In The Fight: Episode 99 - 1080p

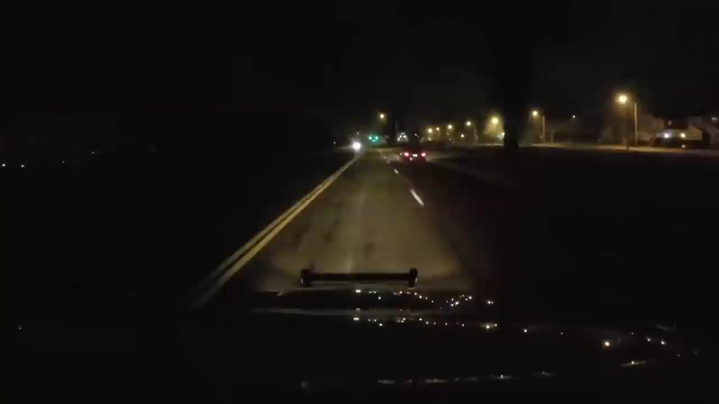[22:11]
Basically, those are roads that are immediately on the fence line of the base or places where the base has property. We can exercise law enforcement rights there and so can the state. So very well one day you may see a Fairbourn Cruiser on a stop in this location or vice versa, a Riverside Cruiser. But at the same time, the very next day you may see one of our cars out there. Control plays two with a code five Ohio permission and a code nine two.
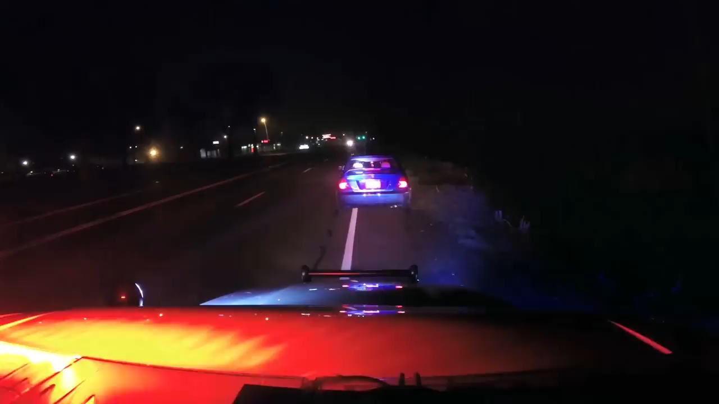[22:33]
The handle's same. Hey, how you doing tonight? Good, how are you? Doing all right, man. The reason I'm stopping you is because you're doing excessive. You're doing 56 and a 45, my man. 56?
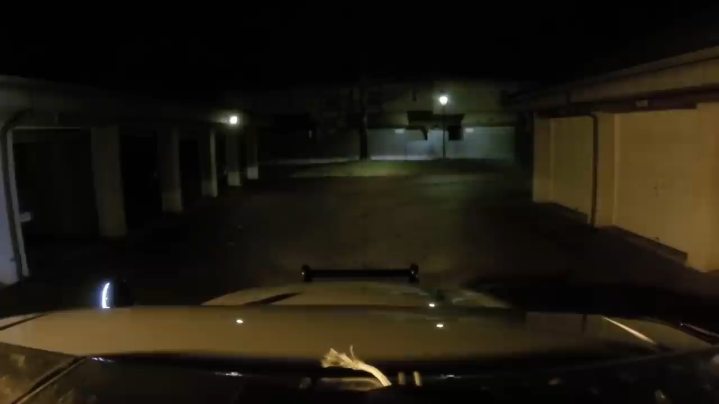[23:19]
Looking for anybody suspicious back here, looking to see if anybody's getting into into people's personal belongings. And it's never anything forced for the most part.